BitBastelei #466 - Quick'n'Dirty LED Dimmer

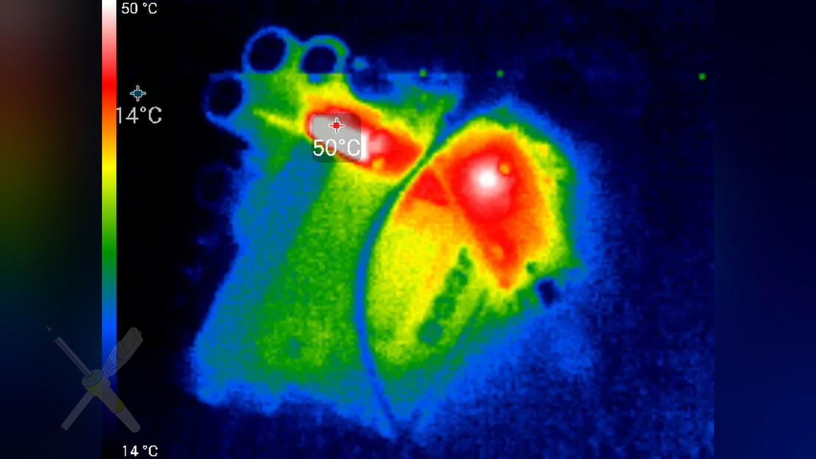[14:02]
On screen: scale top 50°C, scale bottom 14°C
ich habe zwar keinen kühlkörper drauf aber wenn wir hier mal mit der wärmebild
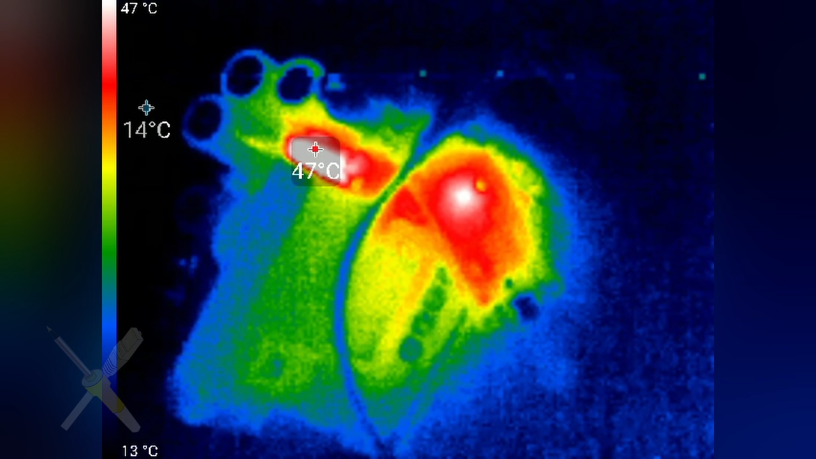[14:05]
On screen: scale top 47°C, scale bottom 13°C
kamera gucken das wärmste ist irgendwie 47 grad
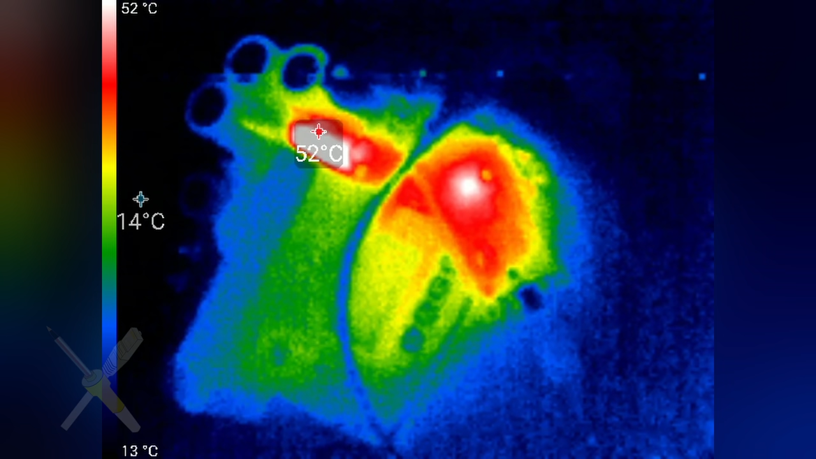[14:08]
On screen: scale top 52°C, scale bottom 13°C
das ist aber vom step up converter irgendeinen lasten widerstand
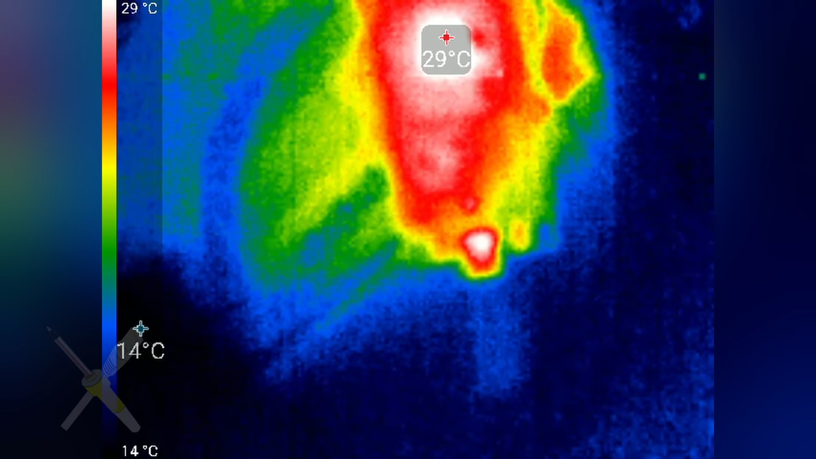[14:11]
On screen: scale top 29°C, scale bottom 14°C
da habe ich nicht viel mit zu tun hier vorne das
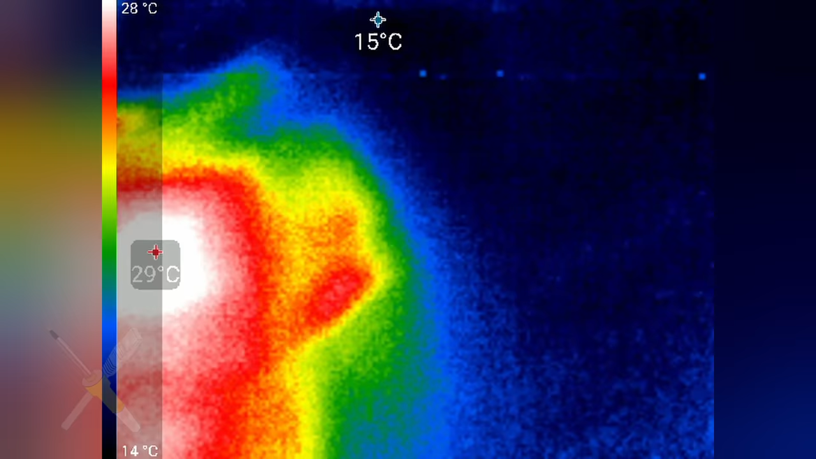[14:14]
On screen: scale top 28°C, scale bottom 14°C
30 grad das ist der esp und wenn wir hinten gucken da
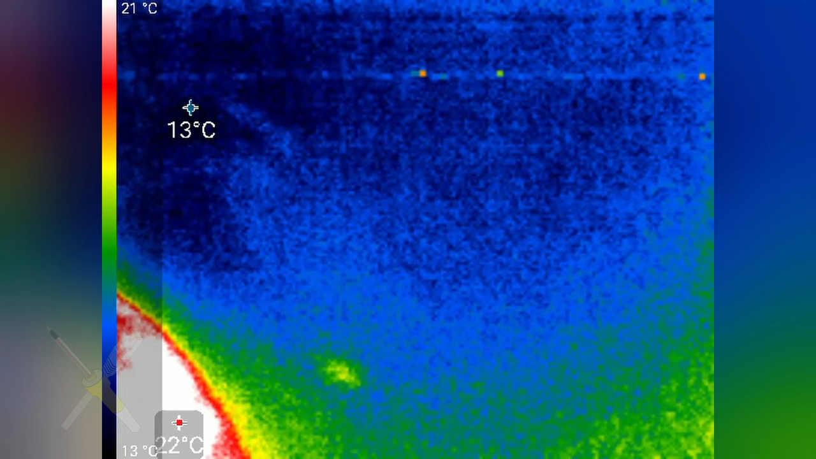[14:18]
On screen: scale top 21°C, scale bottom 13°C
ist quasi gar nichts zu sehen wo der transistor ist einfach
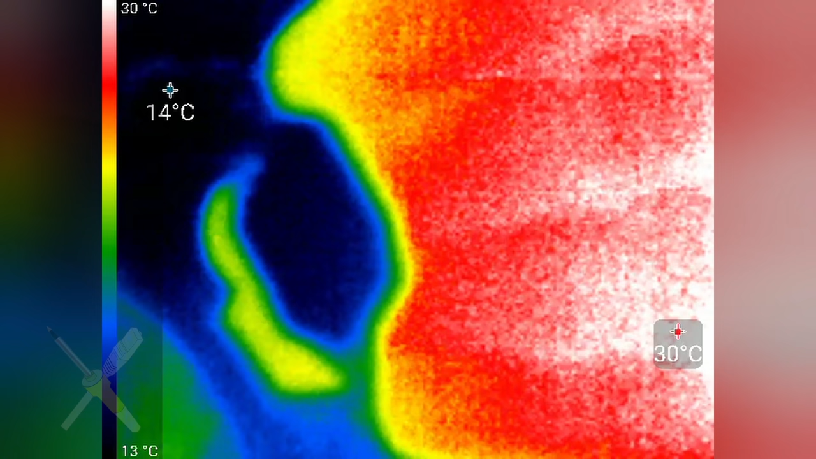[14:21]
On screen: scale top 30°C, scale bottom 13°C
dadurch dass
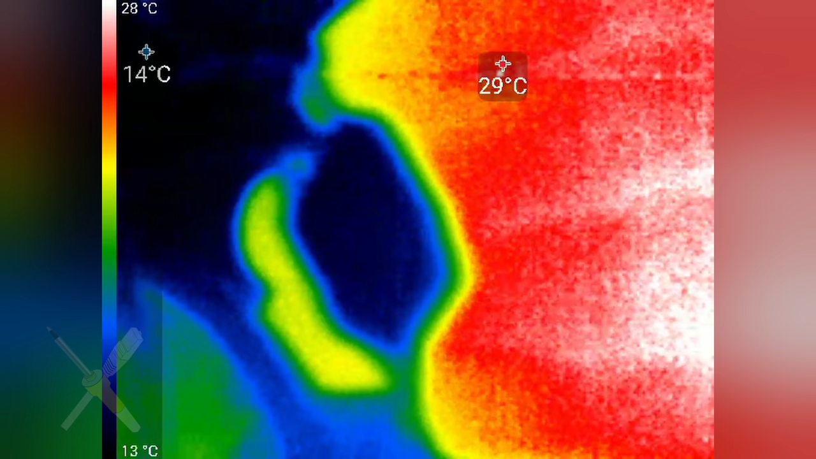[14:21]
On screen: scale top 28°C, scale bottom 13°C
so viel luft nach oben ist da braucht es gar keinen kühlkörper um den kalt zu halten das
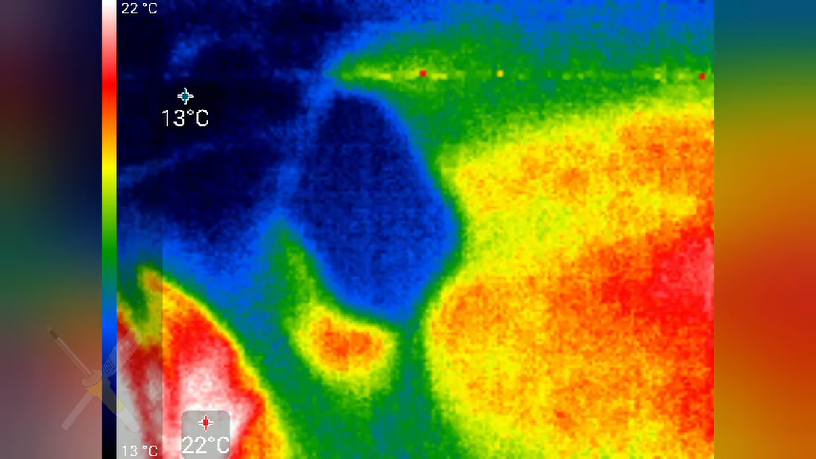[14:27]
On screen: scale top 22°C, scale bottom 13°C
hier war jetzt auch
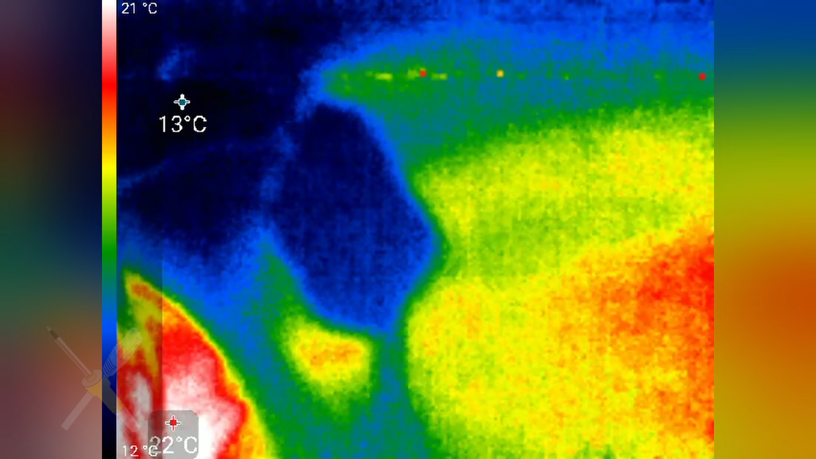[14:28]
On screen: scale top 21°C
im pwm betrieb wo er also die höchste leistung eigentlich zu sehen bekommt